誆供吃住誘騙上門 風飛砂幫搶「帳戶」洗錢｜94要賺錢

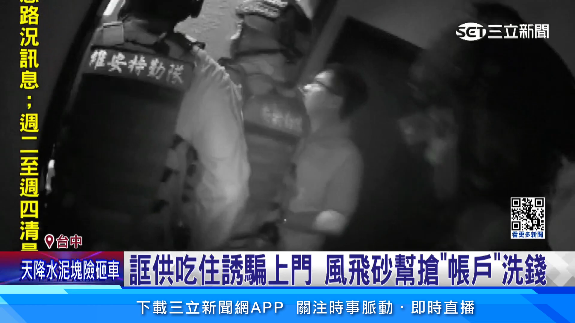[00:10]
撞开大门，屋内男女看到警方攻进来，惊声尖叫，四处逃窜。 警察要动！ 警察要动！ 警察！ 警察！警察！ 下一步直接往房间冲，逮捕主谋。 趴下！趴下！趴下！